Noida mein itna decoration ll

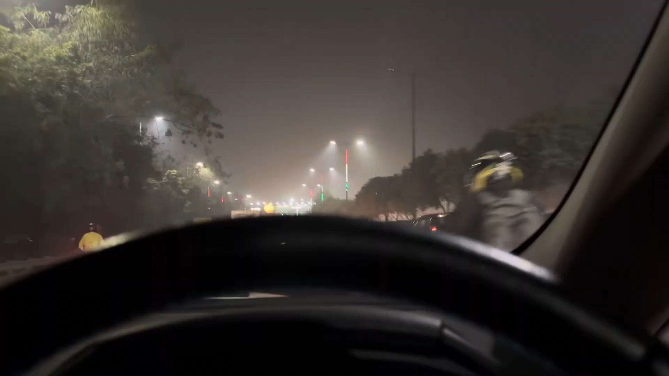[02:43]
लो भाई लो अभी मैं निकला हूँ गेटर नुड़ा आई पर हूँ और यह शायद मेटी कॉलेज है
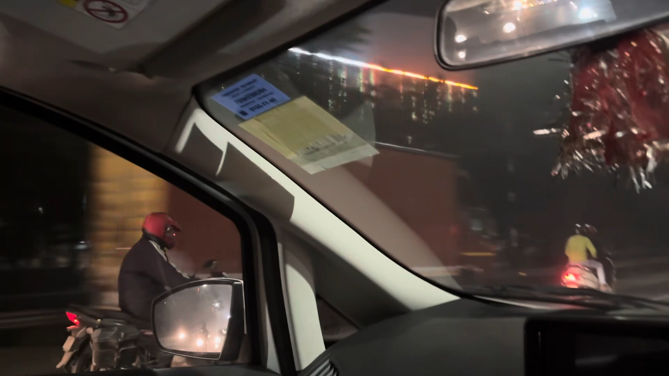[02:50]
देखे हैं अभी दिवाली जैसे महल
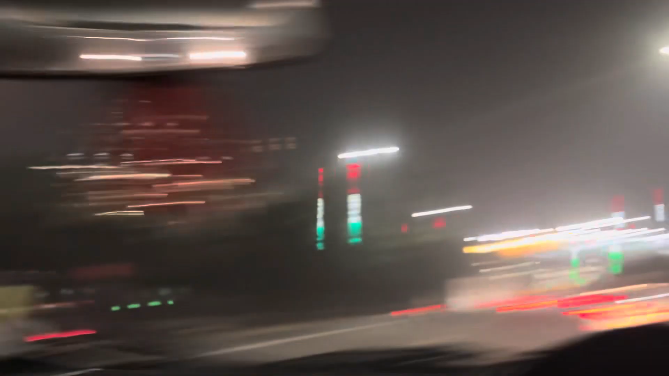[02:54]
और यह देखो तो अभी मैं गेटर नुड़ा से निकला हूँ अभी यहां से सीधे खड़ जाएंगे मुझे लगेगा
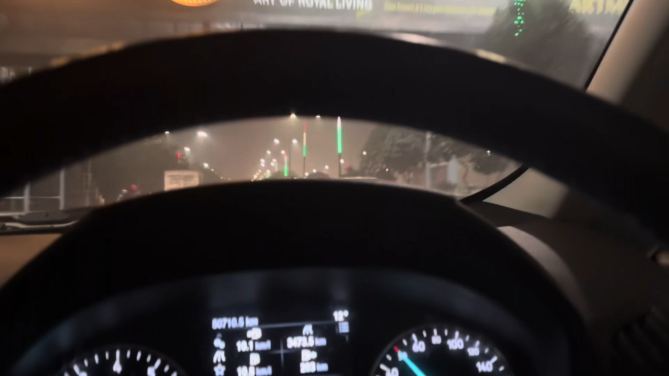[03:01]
पता नहीं एक ग्रकंटे तो लगेगा और आज छंड बहुत है मैं बाहर खड़ा था मतलब बॉड़ी में ऐसे लग � क्या हो गया और
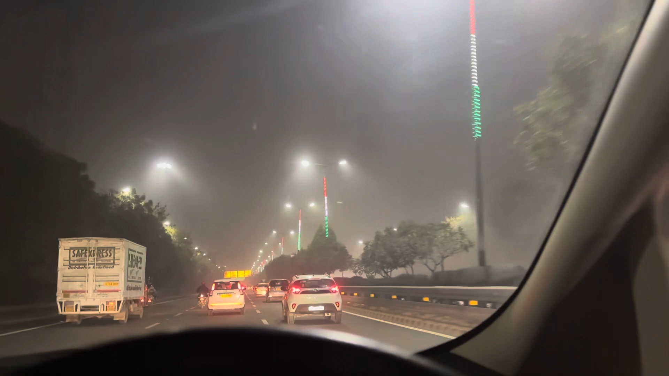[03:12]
थेंड बहुत है आज एक्चुली आप पता नहीं क्यों थोड़ी सी मतलब अगर आप ऐसे भी तुरव निकलिक करोगे तो लगेगी बाहर में तो गैस अभी देख रहे हो कैसे कभी कभी ऐसे लगते रास्ता खाली मिल जाए मजा आ जाए बट यह आपको गा मतलब दोनों साइड का बात कर रहों यहां
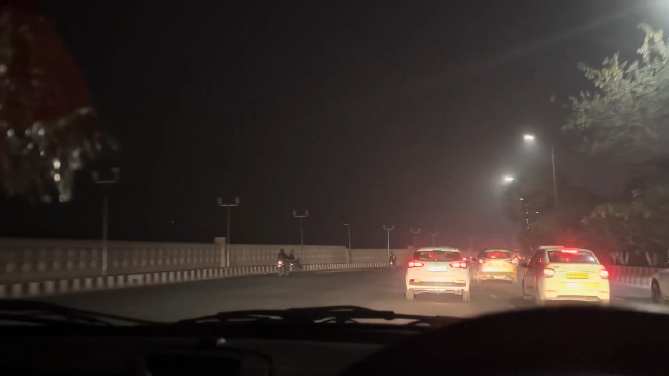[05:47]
एक पार्क में कैसा अंदहेरा हो गया है पता नहीं क्यों यह लाइट अब नहीं जलाते जलाना चाहिए तो अंधेरा अंधेरा साथ देख रहे हूं यह नोरेडा
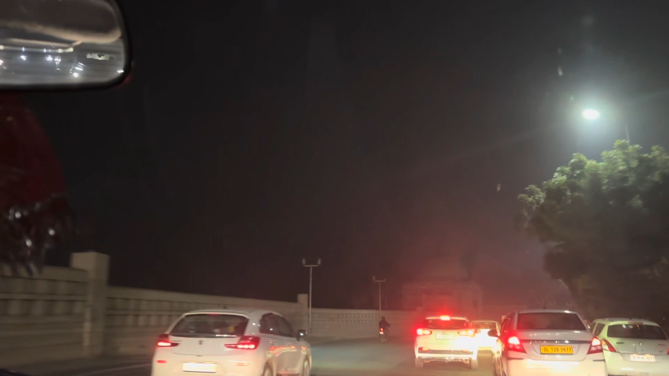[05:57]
का पार्क है मुश्टली साम को लाइट होती होगी अभी तु नहीं है देख लो
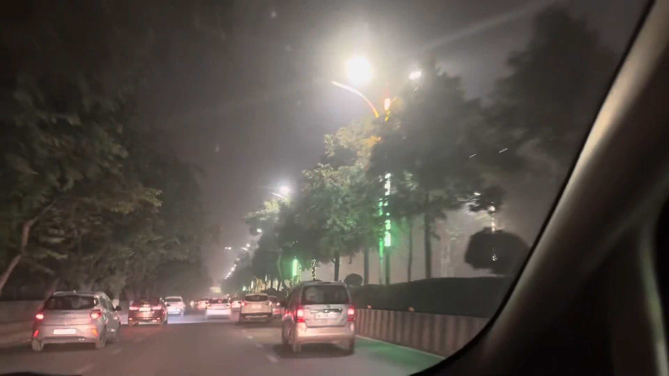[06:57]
तो अब ये रास्ते पे कैसा डेकोरेक्शन हो रखा है ये यूपी गौर्डमेंट का काम है भाई मस्त तरम ऐसे रात को लाइटिंग रहे रास्ते में तो क्या करें और एक बाहर
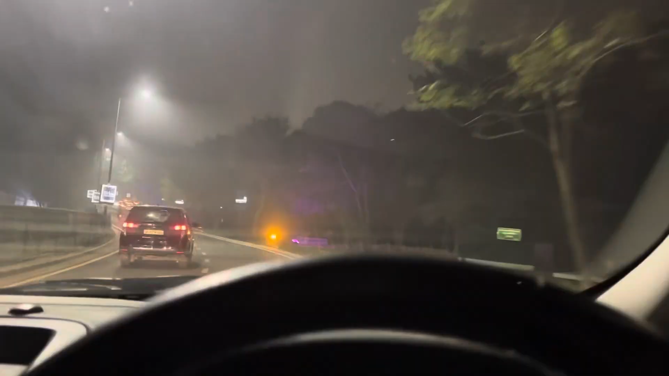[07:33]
ये ग्रेट नोड़ा एक्सप्रेसरे से ये रास्ता कट होता है सीधे जाकर डिंडी में मिल जाएगा जो लोग भी जर्स जाते होंगा बईया बस ये रास्ता पकड़ो
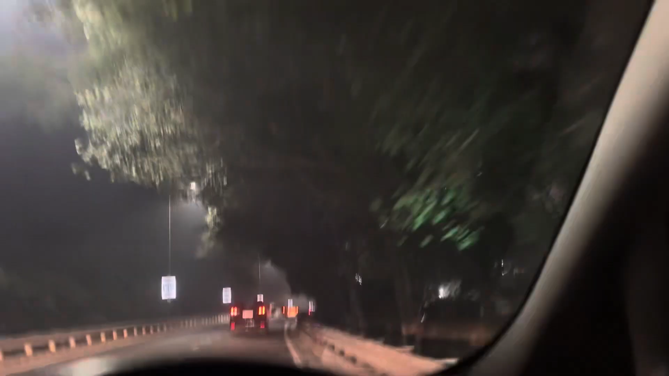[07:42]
और दिली में सीधर फुर से इन कर जाओ गया पोई दिक्कत नहीं देखा सीधर
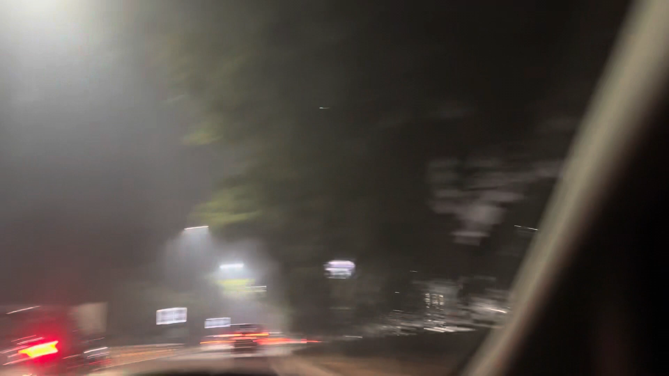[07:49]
डिंडी प्राइगा देखलो ये डिंडी है कनेक्ट हो गया है आपर